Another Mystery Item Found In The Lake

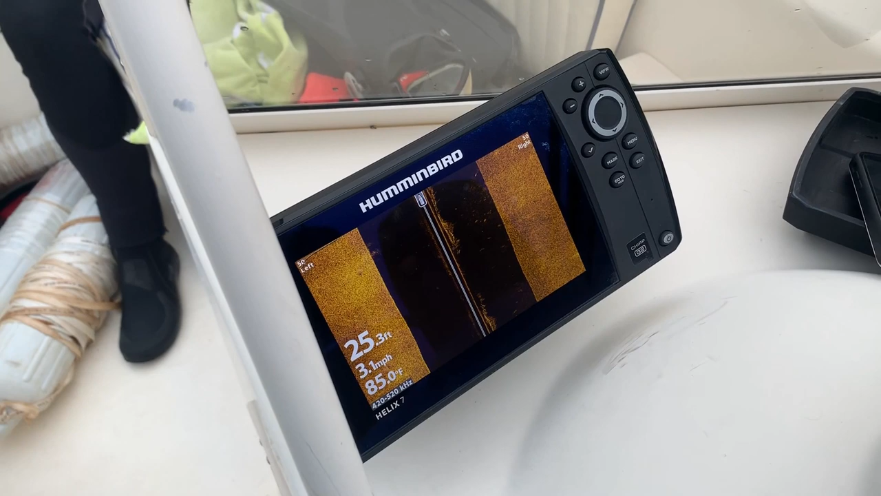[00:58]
On screen: depth 25.3 ft, water 85.0°F, speed 3.1 mph
right about now it should be coming in the camera
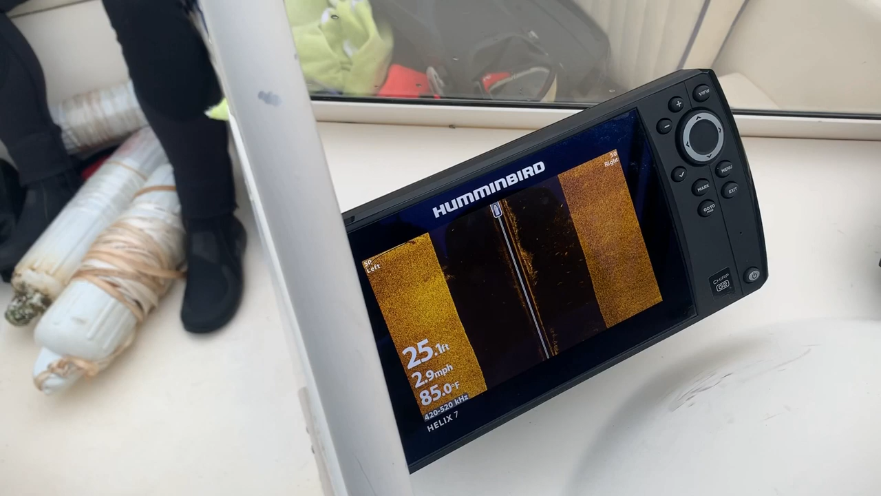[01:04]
On screen: water 85.0°F, speed 2.9 mph
there it is see it right there yep we just went by it